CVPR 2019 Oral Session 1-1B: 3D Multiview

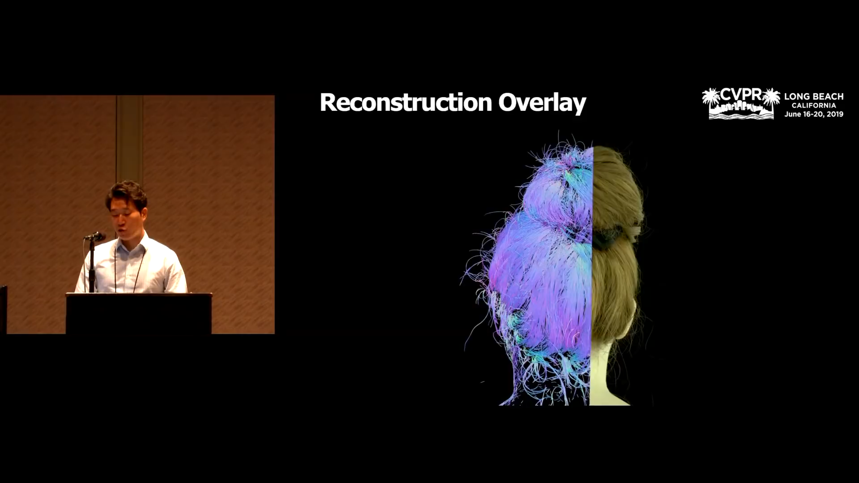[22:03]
Here we show the reconstruction overlay between a captured image and the reconstructed geometry. Our method can accurately model all the flying hair strands as well as the overall shape.
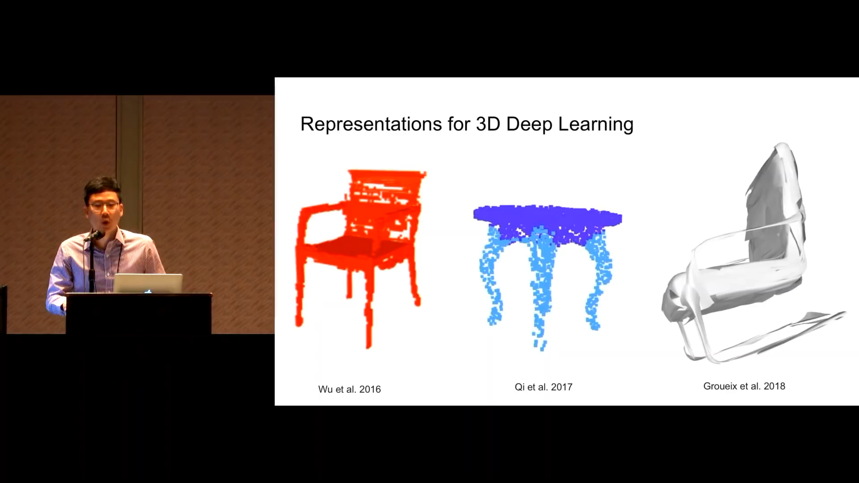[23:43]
More compact representations, such as point clouds, do not describe surface, and triangle meshes come with unknown number of vertices and topologies.
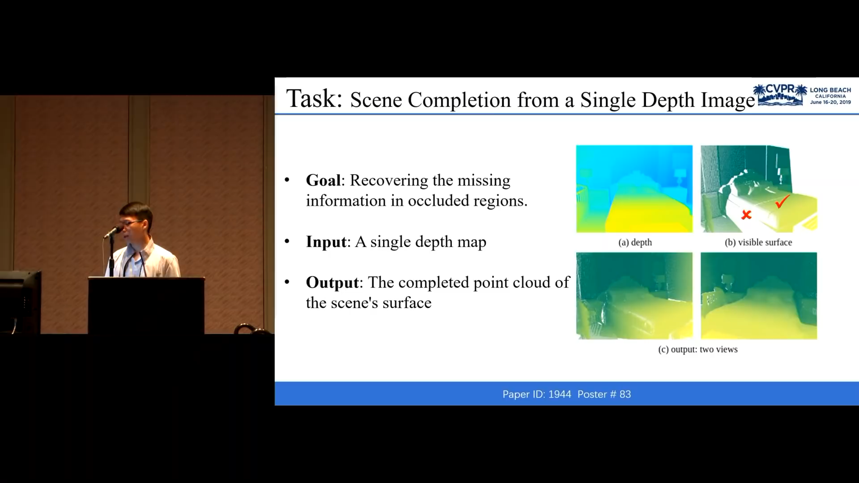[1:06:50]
so we wish to recover these points and output the completed point cloud of the scene surface. Here are some related works.
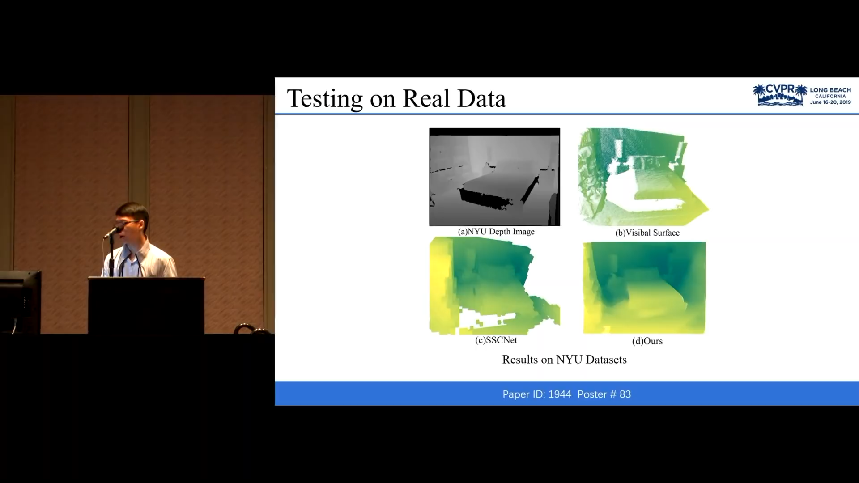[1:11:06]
Also, we test our network on NYU DSS and also get good results. And that's all.